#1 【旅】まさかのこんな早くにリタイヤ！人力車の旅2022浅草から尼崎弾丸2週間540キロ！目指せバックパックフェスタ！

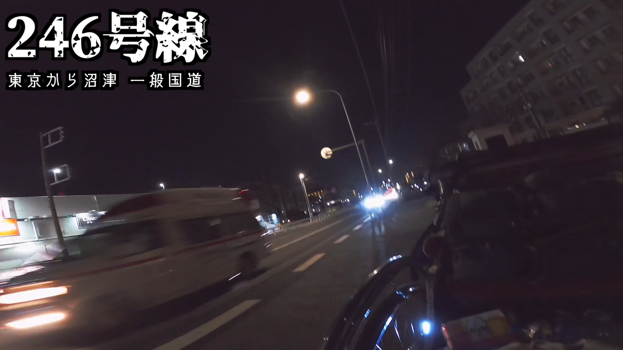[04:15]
なかなか難しい場所でしたこれほんと自転車とかだったら
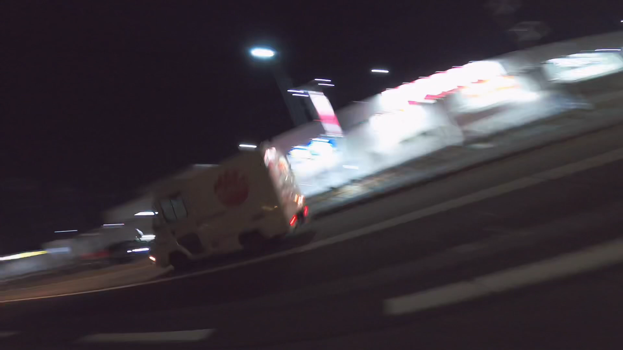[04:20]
あの歩道通れるんですけど人力車の歩道ねギリギリこう当
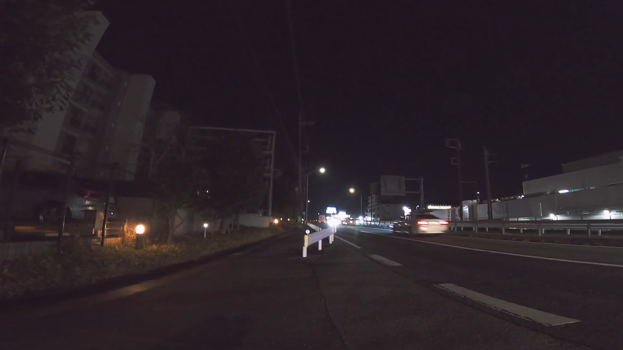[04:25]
たりそうな狭さなんで結構難しくなってますまああの海老名までね区間で言うと2時間ぐらいなんで頑張って耐えて安全に行きたいと思います
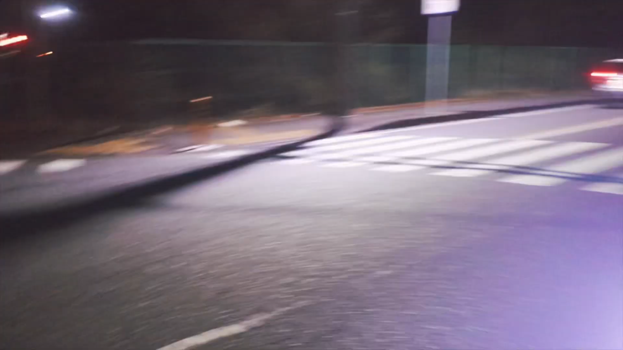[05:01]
フォロワーさんがハイビームで道照らしてくれてますいやー道が見える